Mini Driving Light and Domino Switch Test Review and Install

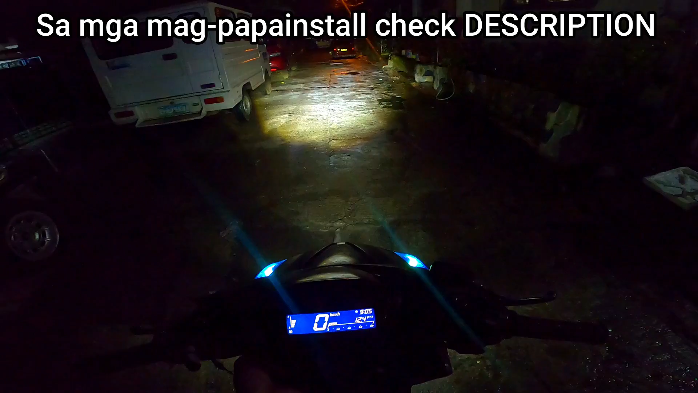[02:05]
diba Sobra Parang kinain lang yung Stock na ilaw Tapos Meron
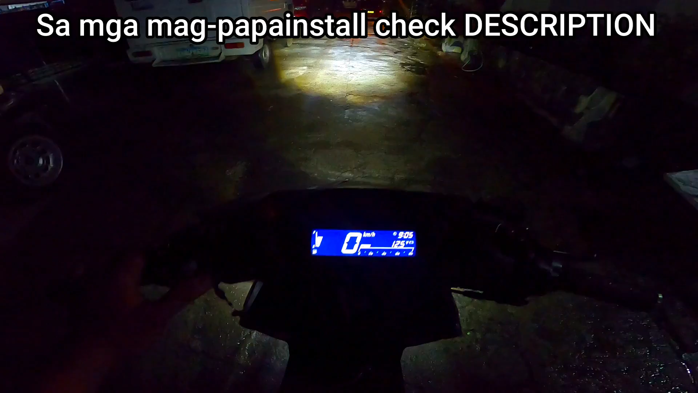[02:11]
Nag install tayo ng ano Domino switch Para dito sa Busina Sasabay dun sa Ano High ng mini driving light Ayan
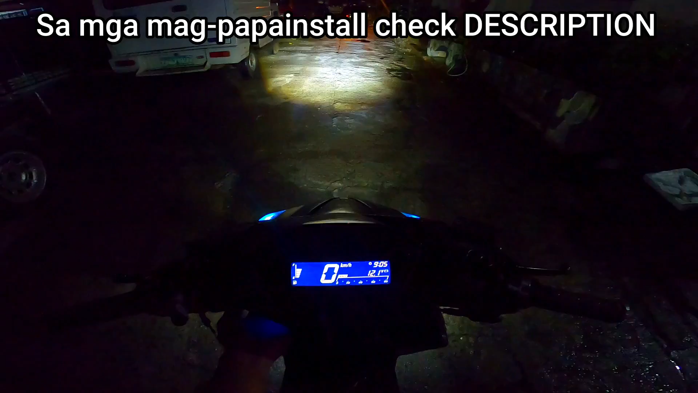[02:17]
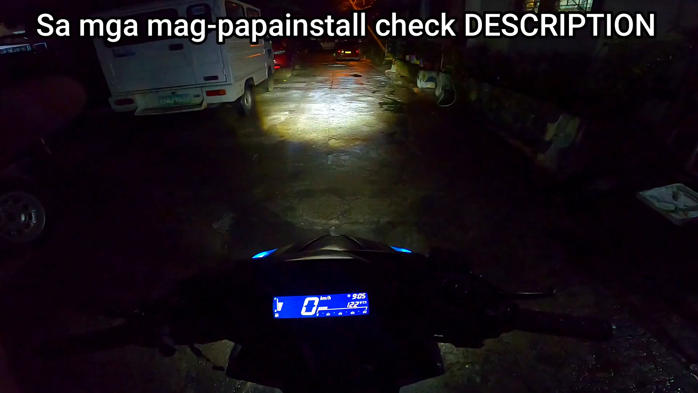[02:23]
Tapos High ng mini driving light Low High Low Ayan
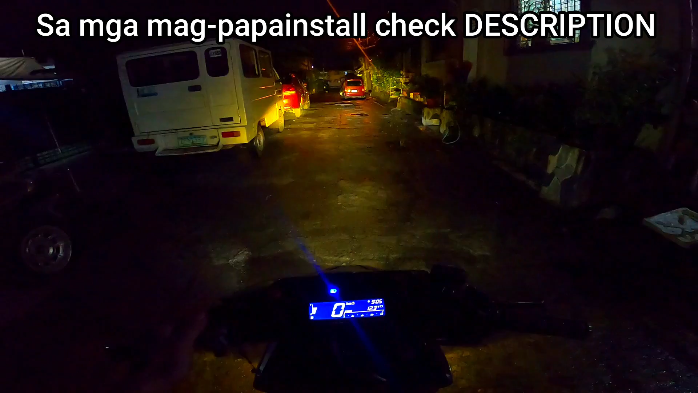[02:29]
High Ito yung stock Ayan yung stock Parang wala lang Tapos High ng mini driving light Ayan High Low Passing Busina Ayan So MSM mini driving light